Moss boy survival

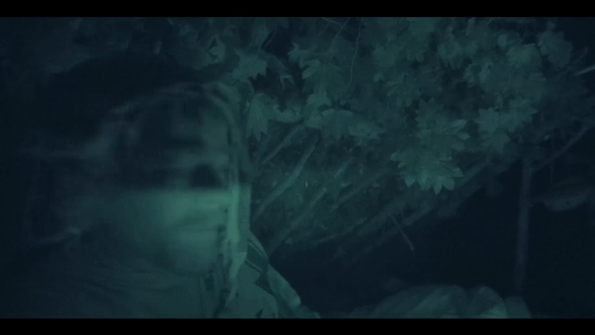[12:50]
with the puppies he seems to be sleeping quite a bit
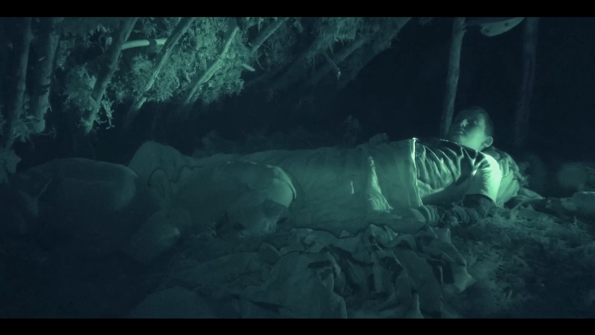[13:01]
um he had a rough day it was kinda hard on him probably harder than i needed to be
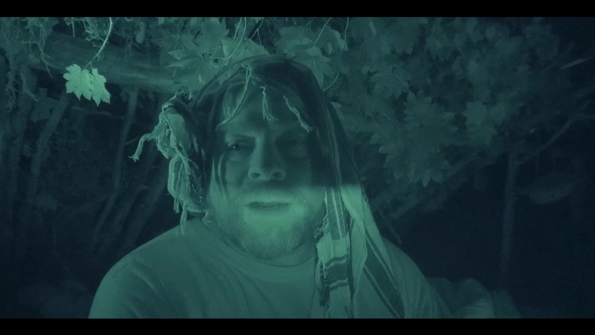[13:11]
but he met every challenge really really well so really excited he uh he pulled it through just kind of on fire watch so there's not much left on the batteries here just on fire watch and gonna wait for the sun to come up soon yeah i'm kinda tired and loopy been going all day